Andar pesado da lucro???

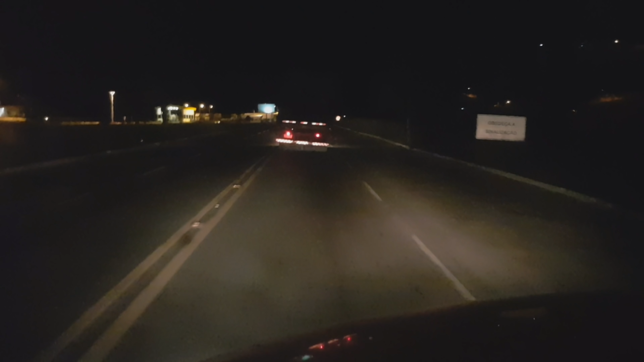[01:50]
Comentário né Que caminhão antigo não carrega Tá aí ó 1113 1970 O motorista dele A primeira viagem dele assim como Autônomo né Comprou esse caminhão aí Tá dando a primeira viagem dele Como autônomo Trabalhar não trabalha Basta o cara Tiver disposição